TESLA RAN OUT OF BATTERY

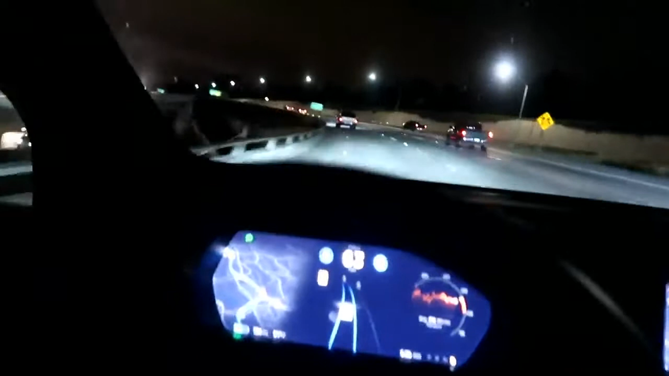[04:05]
We are in full autopilot mode right now. I have not filmed a video and like talked about this. I can just look at you guys and not even have to worry about.
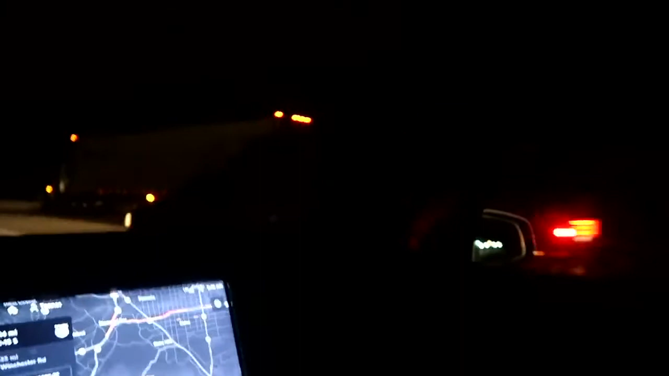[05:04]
Car will pass. And then Model X will, oh, not change lanes because there's a car in the way.
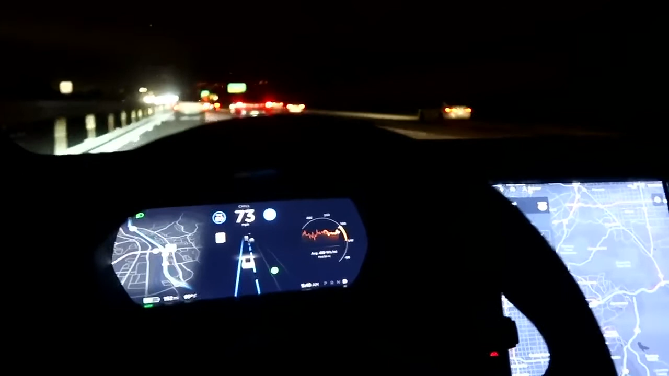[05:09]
But it literally detects cars. Changes lanes. Lane has been changed.